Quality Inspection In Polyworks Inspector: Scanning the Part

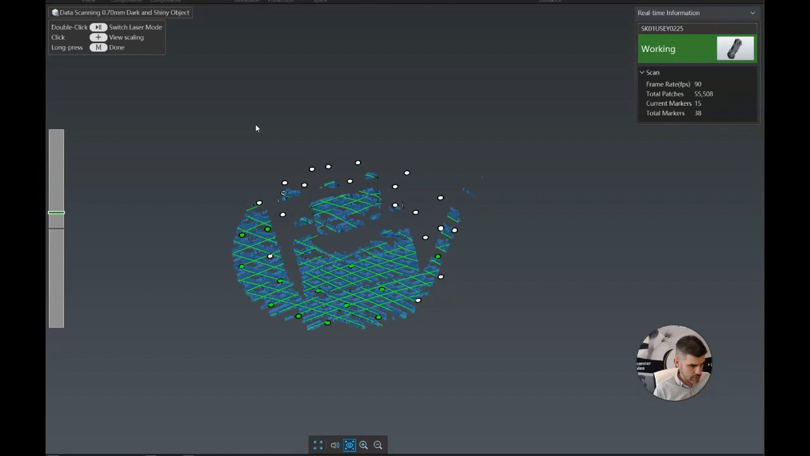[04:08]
And so now you see all our cross laser lines.
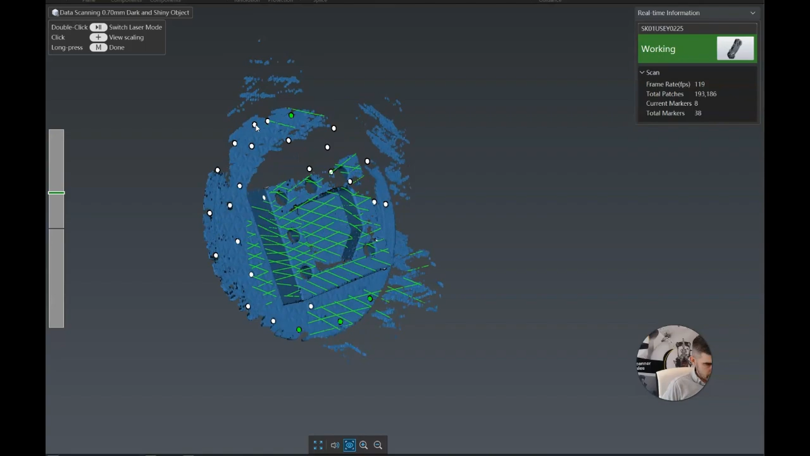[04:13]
And we just basically paint the
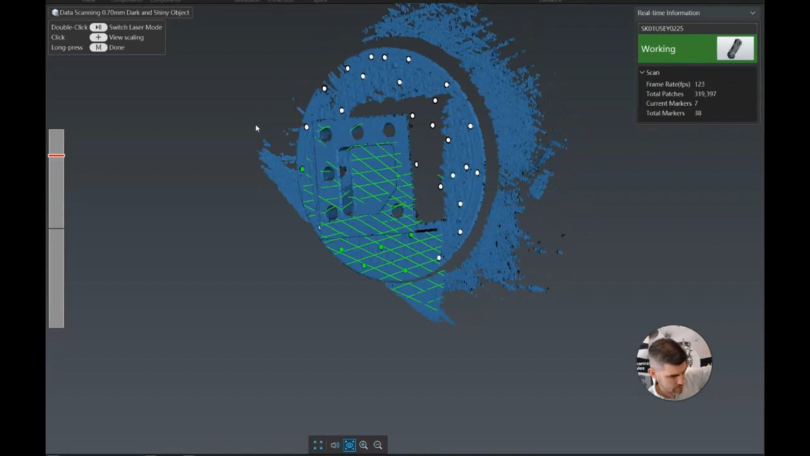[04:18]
part, filling in all the little spots that we require.
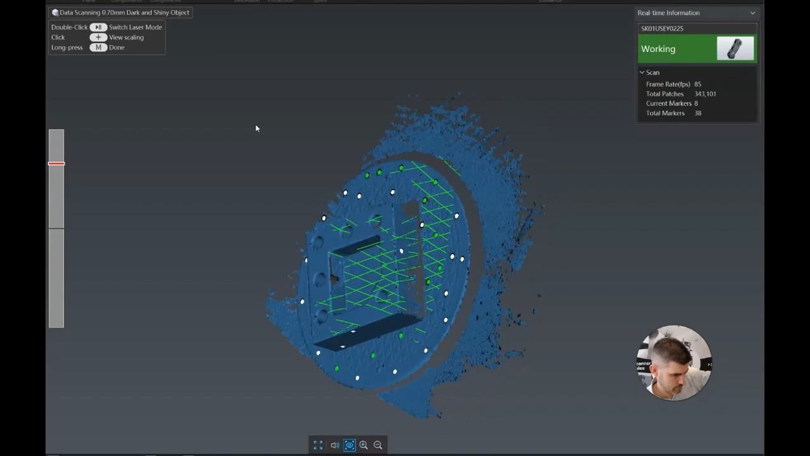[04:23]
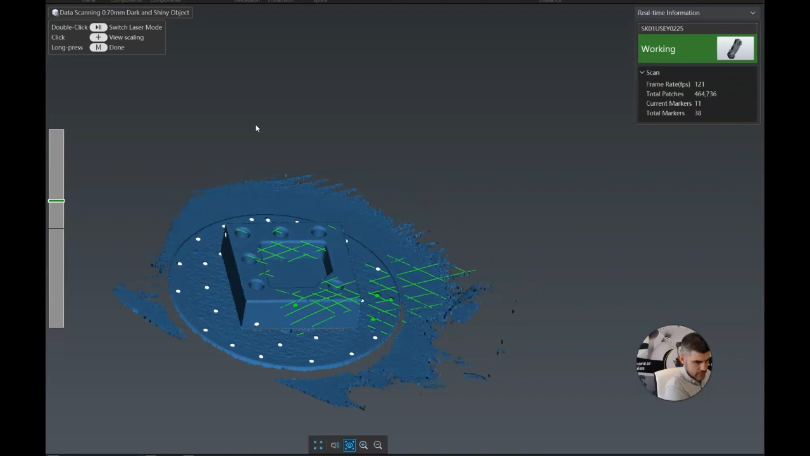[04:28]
A nice little feature with this particular scanner is we can actually change the laser mode.
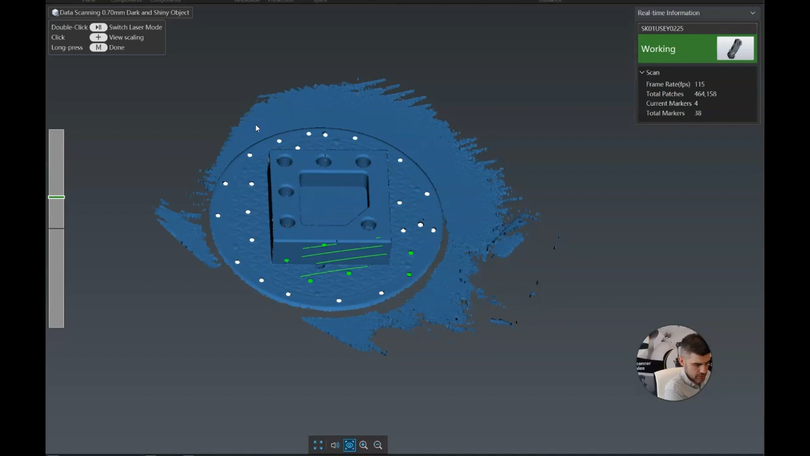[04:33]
So there's fine scanning. I hit it again and it's got single laser. And what that does is it has a very intense single laser line.
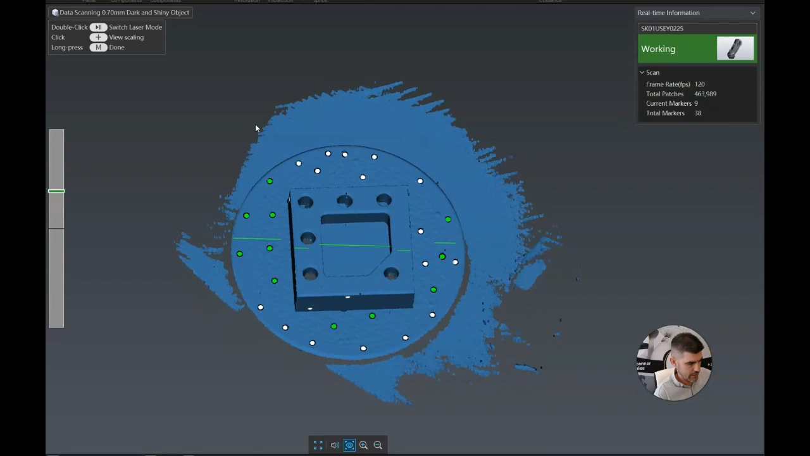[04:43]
It's going to allow you to get fairly deep, deep inside some of these cylinders.
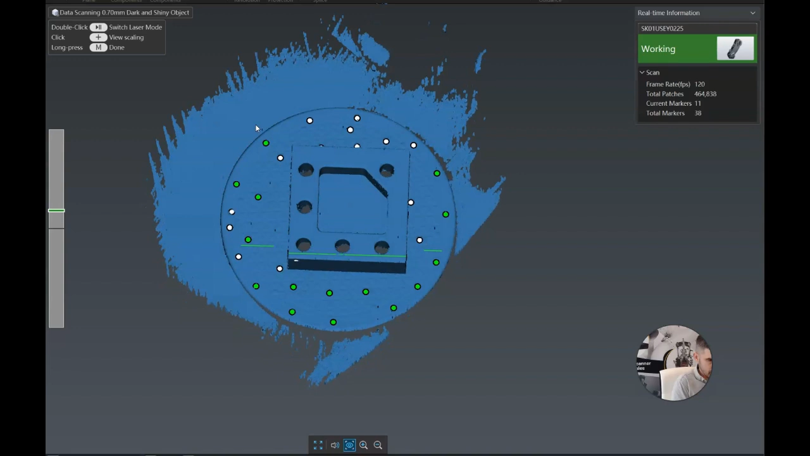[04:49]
You want to get enough of that data down deep in the holes that you can get an accurate cylinder
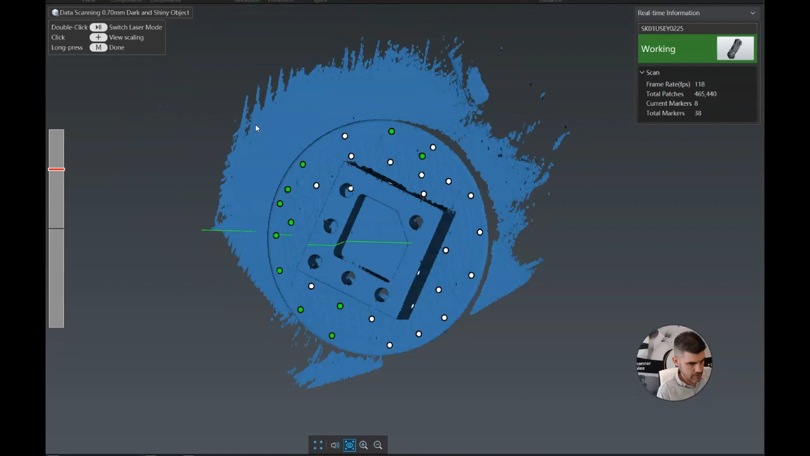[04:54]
built so that our inspection is as reliable as it possibly can be.
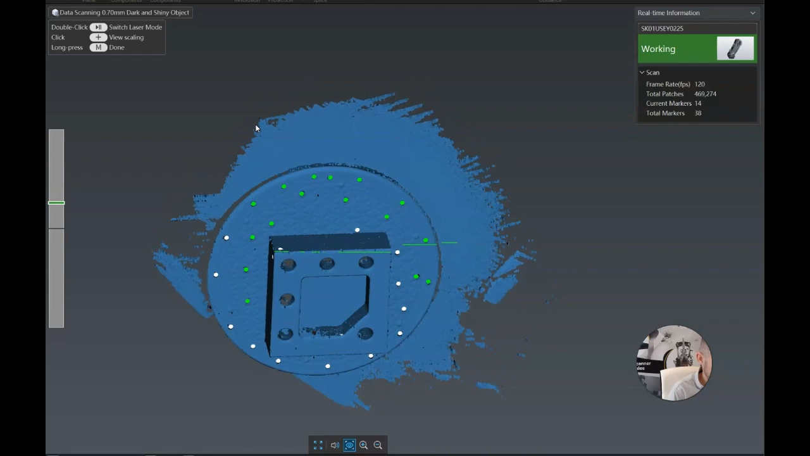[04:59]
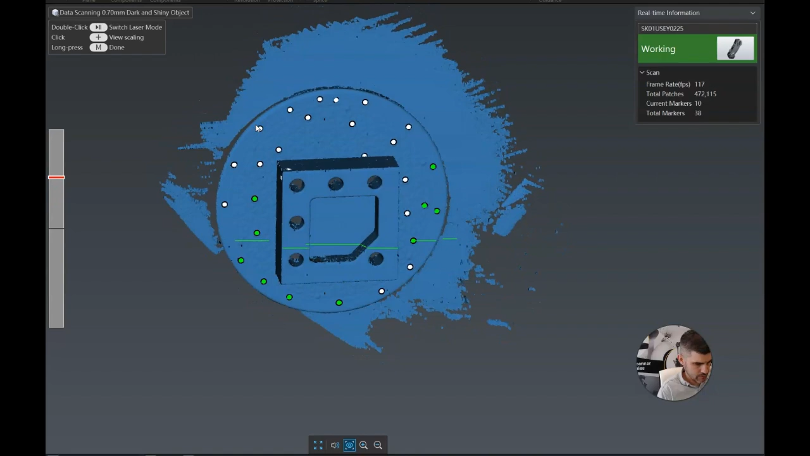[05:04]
And that's all we're going to require for this. And so we can do a quick verification, make sure that we got all the surfaces that we need on our scan.
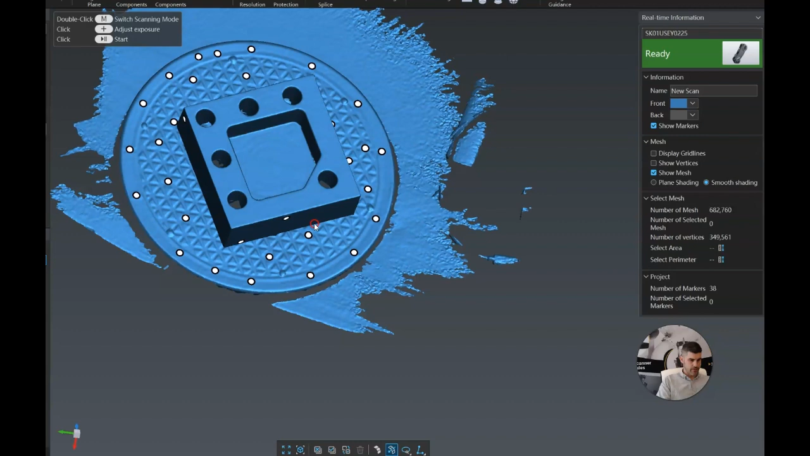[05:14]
This one's looking pretty good. So I'm just going to delete the background and then scan the opposite side and we'll start again when I do the alignment. All right.
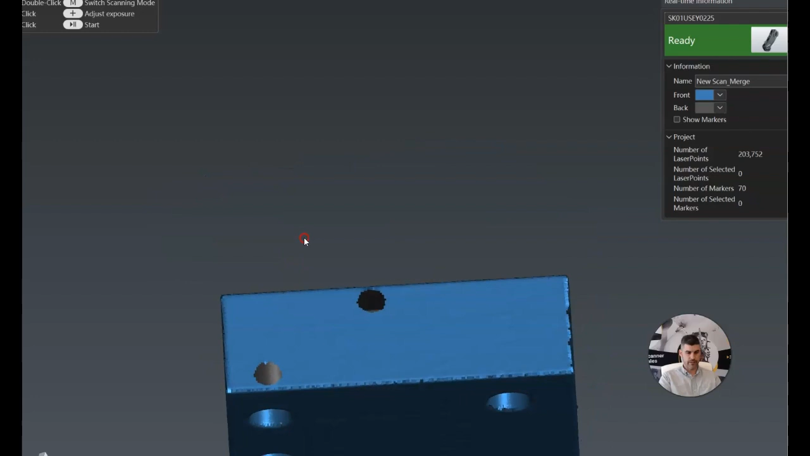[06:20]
This is the merge piece. So all our data is there, but it's not quite a mesh like a polygonal file. So we need to wrap that.